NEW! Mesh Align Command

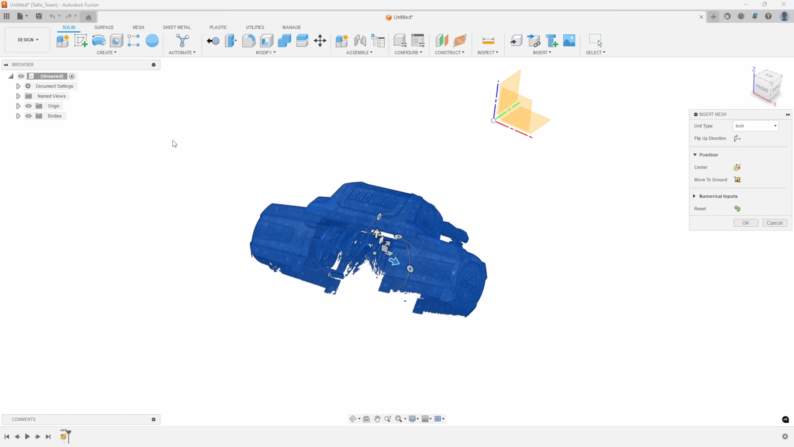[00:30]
You can see it's a laser scan mesh and as typical with laser scan meshes they kind of come in at some random orientation.
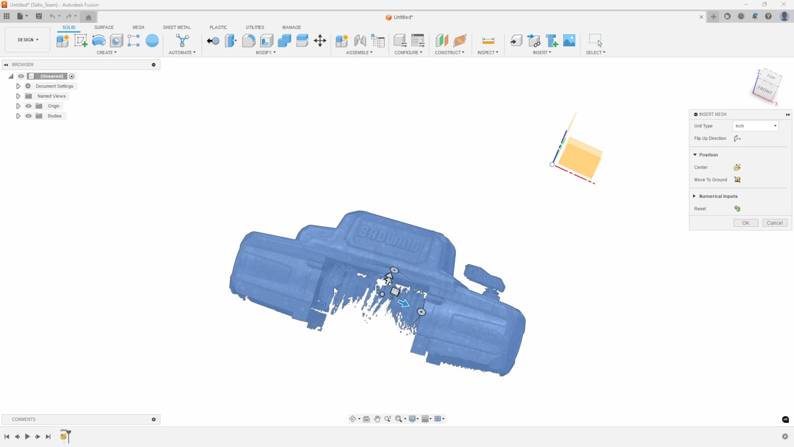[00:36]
You'll notice this one's not very clean. It's got a lot of open faces etc. Now if you're laser scanning your own meshes I recommend trying to orient it correctly in your laser scan software if possible before bringing it into Fusion.
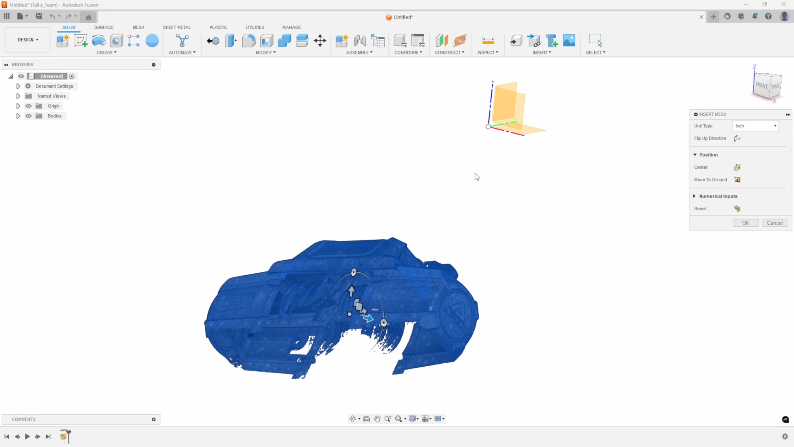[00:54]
But if not this is where the new align mesh command and Fusion really is going to help you out.
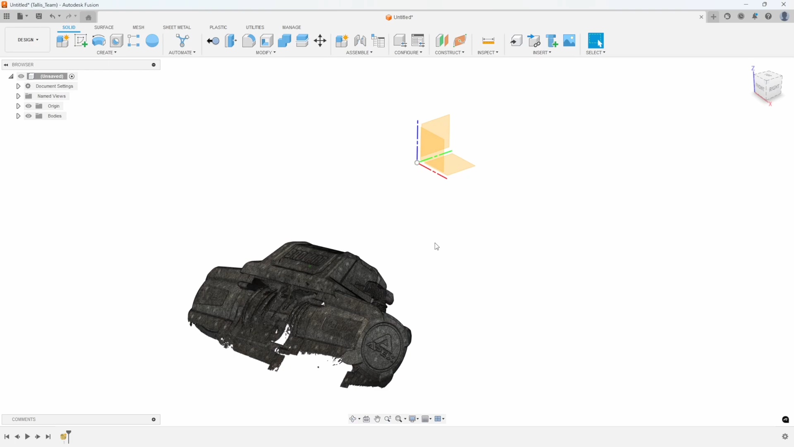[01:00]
So I'm going to go ahead and say okay and like I mentioned before you can kind of see it's at some random orientation in relation to the origin. So we're going to jump into the mesh menu across the top and then we need to go into direct edit.
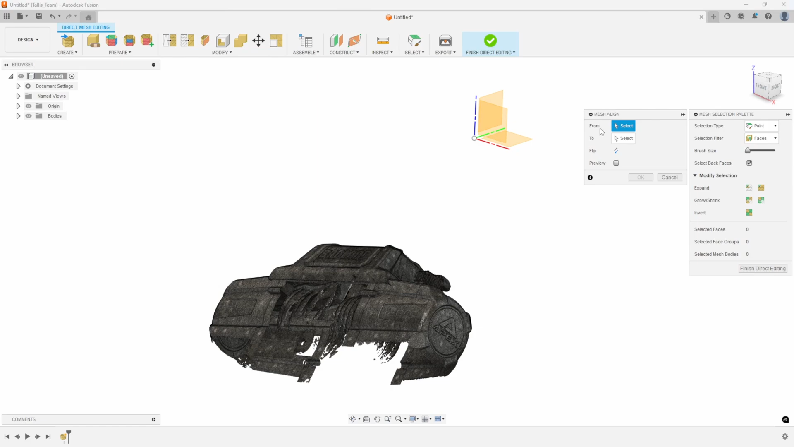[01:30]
here is the new command mesh align. Now it's asking for a from and a to. So because we're in the direct editing mode you can see it's allowing me to select faces and what I'm going to start out by doing is I want to line like the top
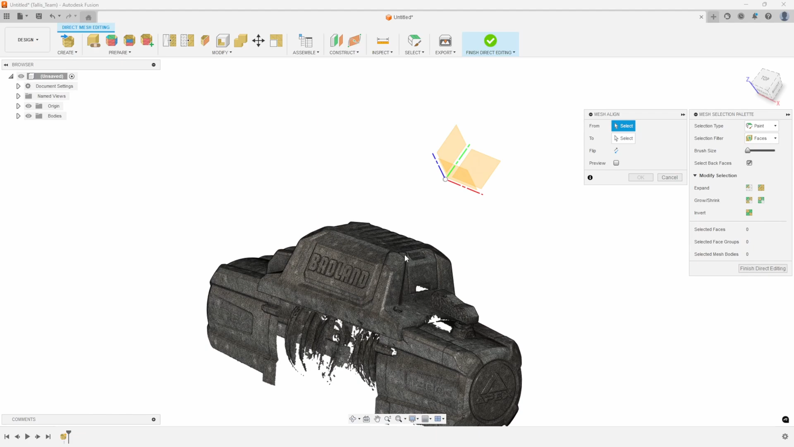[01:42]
of this winch model to my top plane of my origin. So I'm going to go ahead and try and find you know what I would consider a flat face on this mesh.
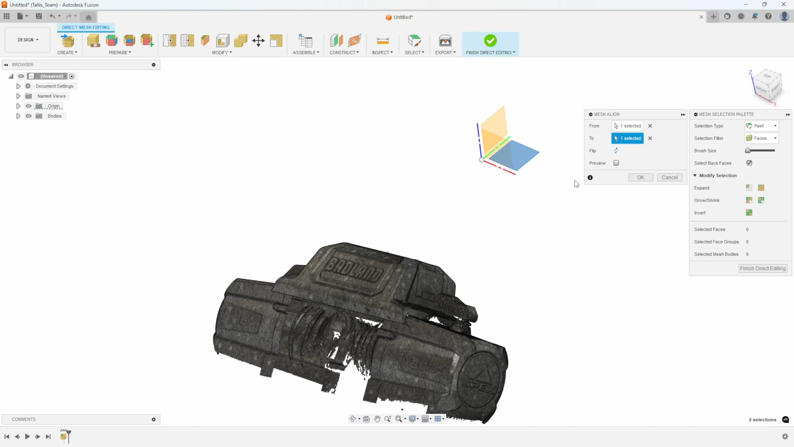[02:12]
So I'll select that and then I'm going to go ahead and click on preview to kind of see what that did and sure enough you can see how it took
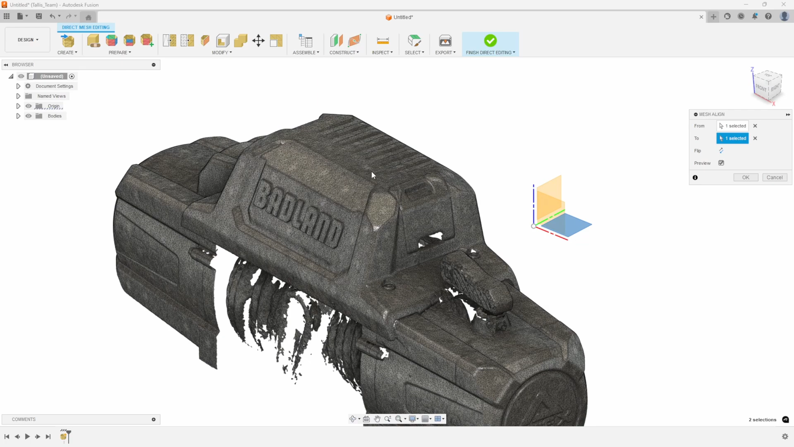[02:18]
that face and lined it up with the top plane. And I'll go ahead and say okay.
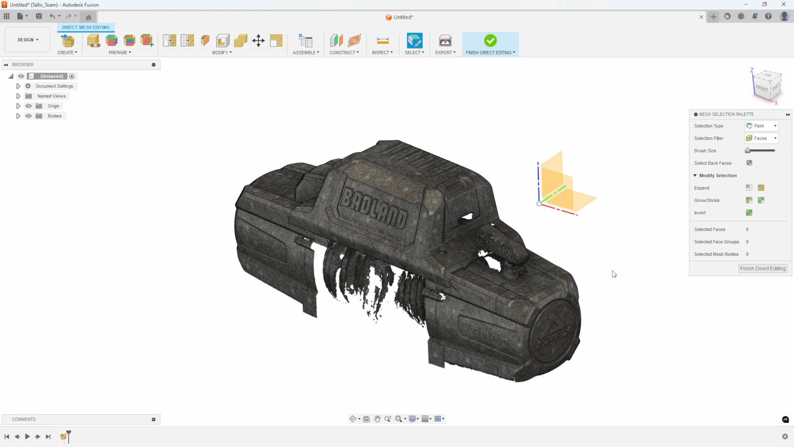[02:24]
Now you'll notice it's still kind of crooked but it's lined up planar with that top plane.
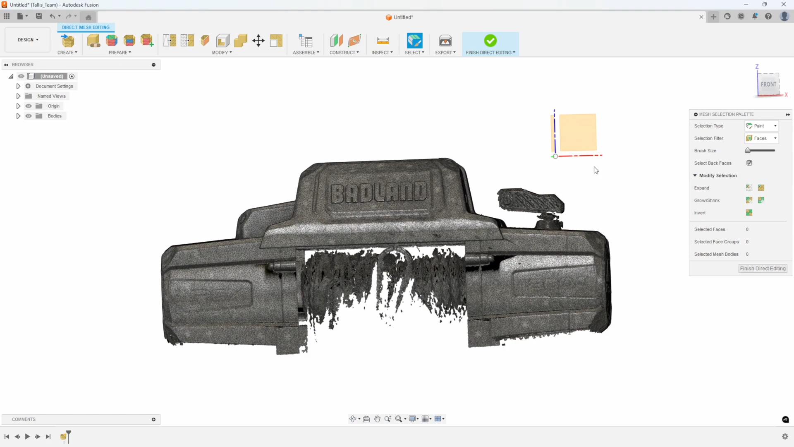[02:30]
So let's run that command again.
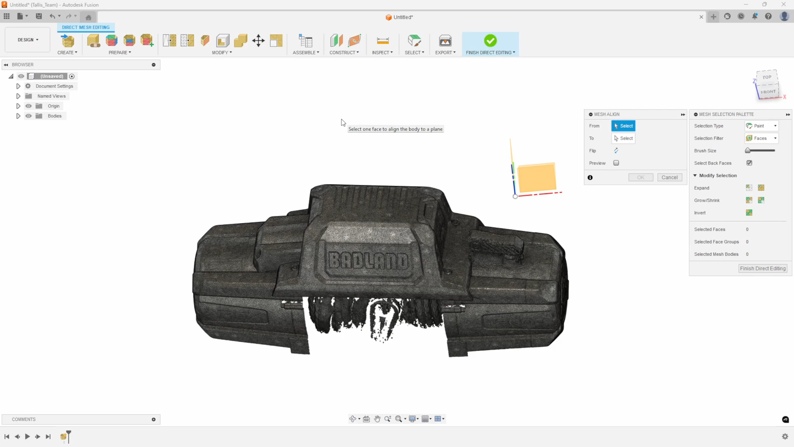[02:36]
I'll say mesh align and now I need to pick another face to kind of help line it up with like for example the x direction.
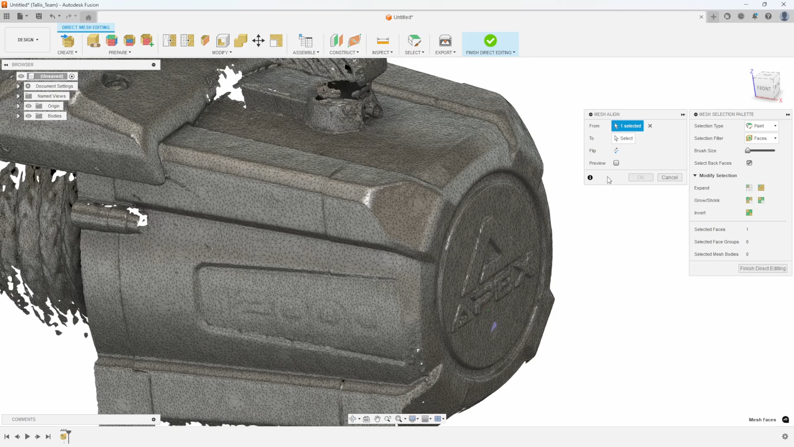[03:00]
and I'll select a plane like this side plane here.
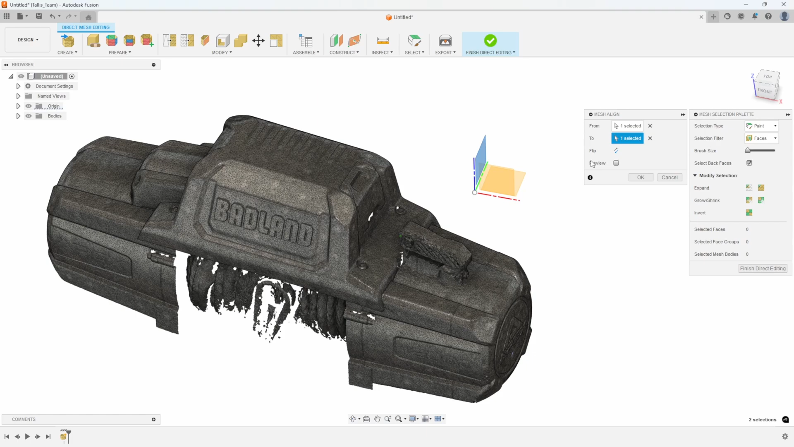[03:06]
Again I'll do a preview and we can see how that kind of rotated it around and
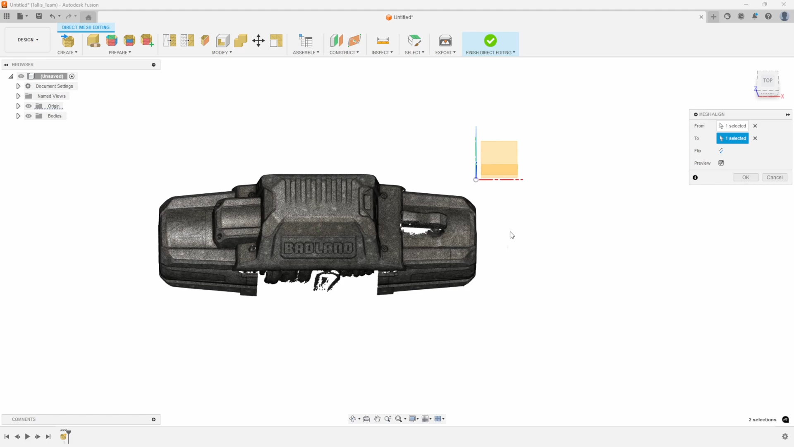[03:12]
it still looks like it's planar in that direction and now it's lined up in that direction also.
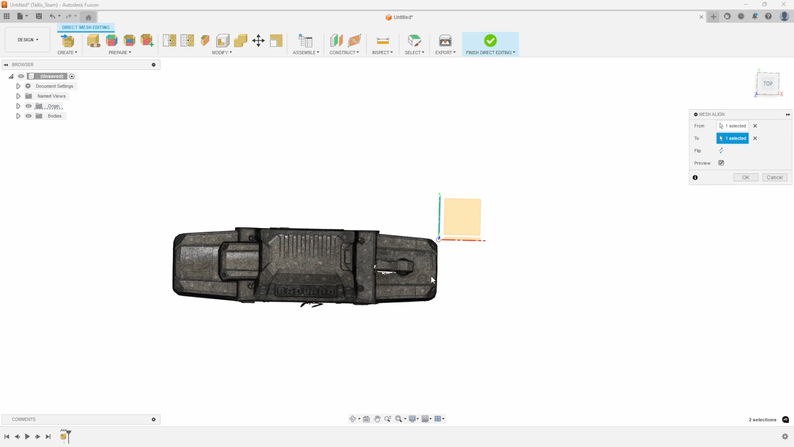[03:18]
And if I click on my front view we can see that that looks
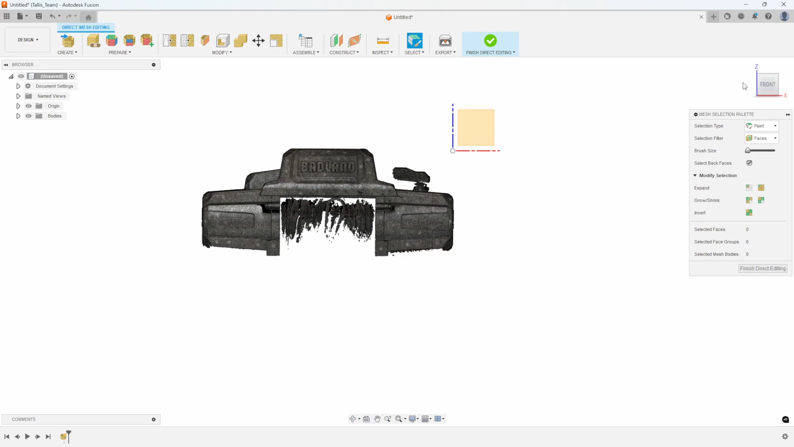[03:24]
good that way as we rotate around we can see it looks good that way and if I click on the top we can see it looks good that way also.
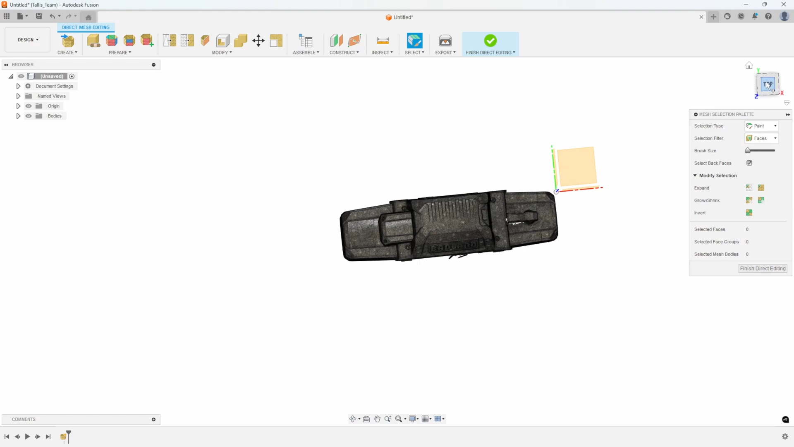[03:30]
So I'll say finish direct editing and
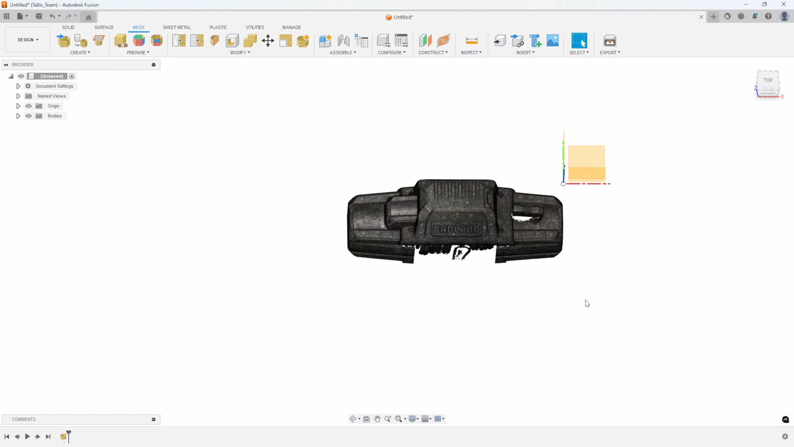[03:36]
just like that we've now lined up the orientation of this
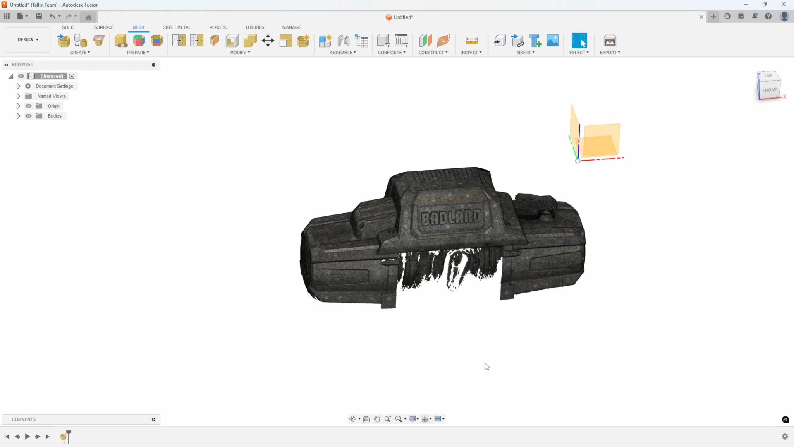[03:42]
inserted laser scanned mesh with our origin. Now if I want to move this over to the origin I can go ahead and just say move copy and I'm going to do
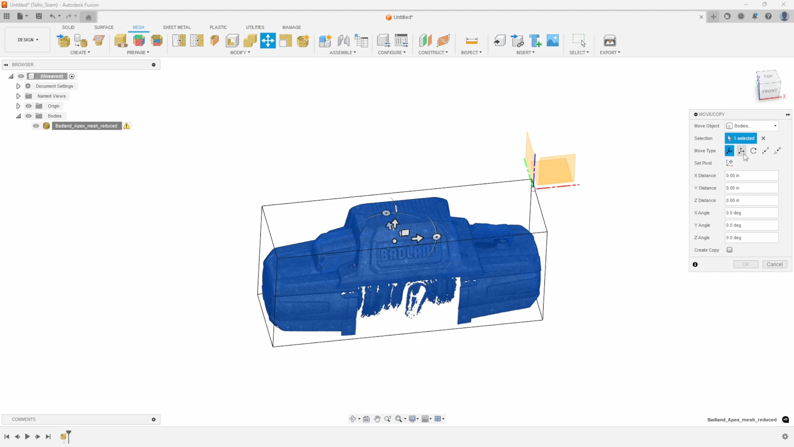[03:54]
a point to point and you'll notice when I come
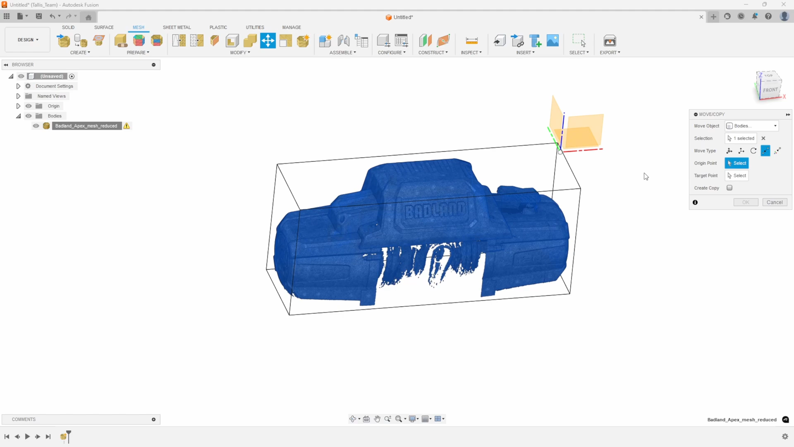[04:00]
over here to my origin point I can click on like endpoints or midpoints
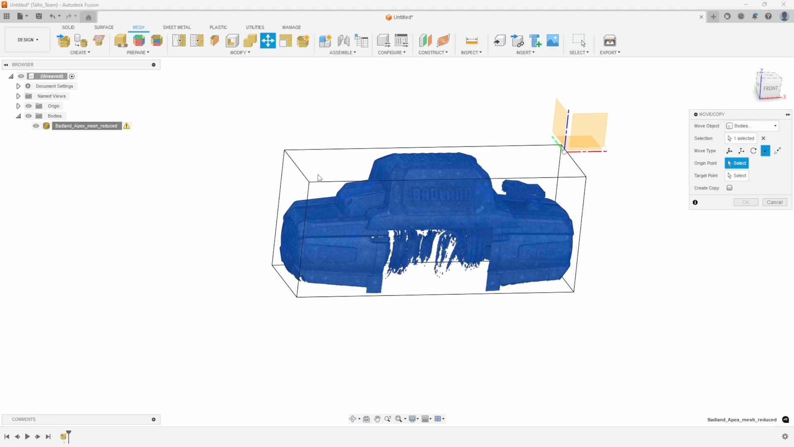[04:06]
or if I get kind of near the middle you can kind of see this dot appearing.
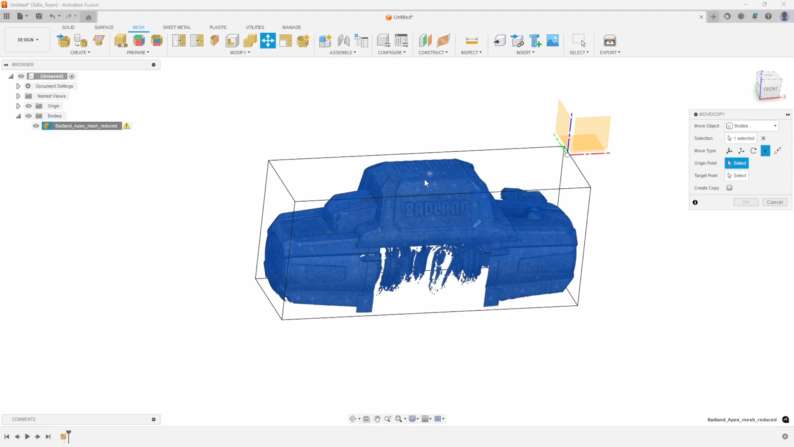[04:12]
Now it's not catching to the mesh it's actually catching to the center of this bounding box.
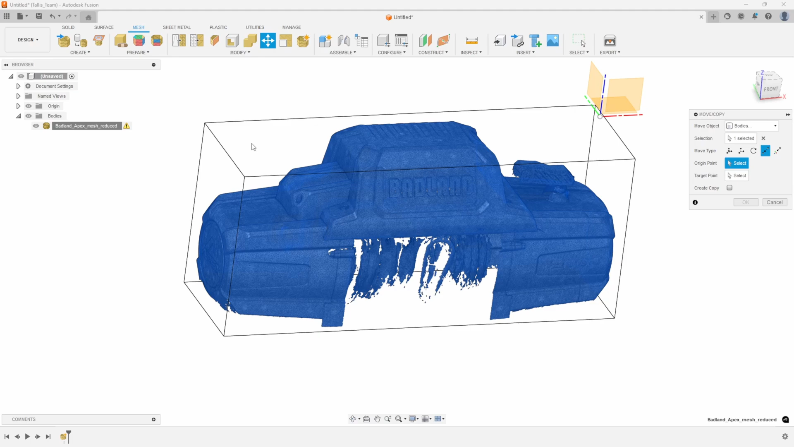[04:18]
So in fact if I kind of rotate a little it's kind of hard to see but you'll see here in a moment.
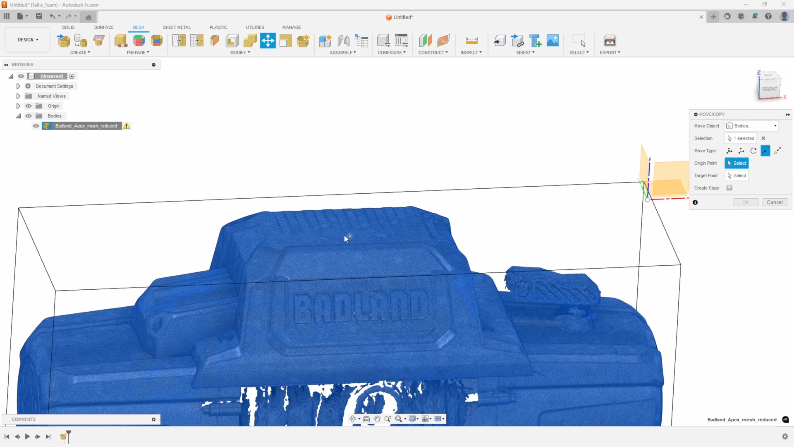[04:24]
But I'm just gonna go ahead and click there and then I'm going to click on the origin and
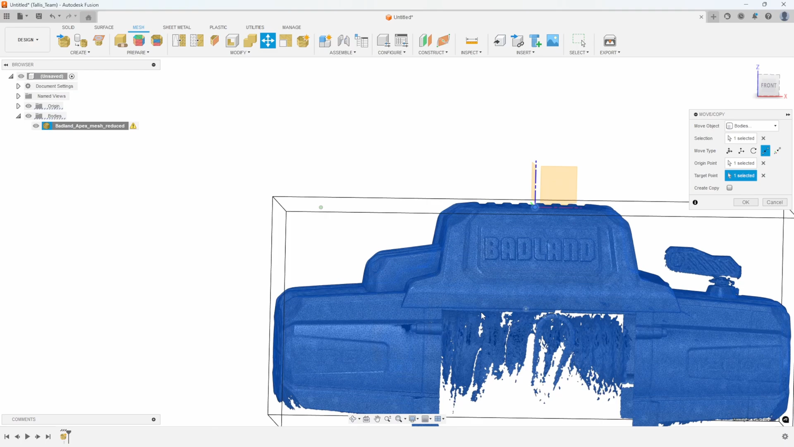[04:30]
it moved the 3d model or the mesh to that origin.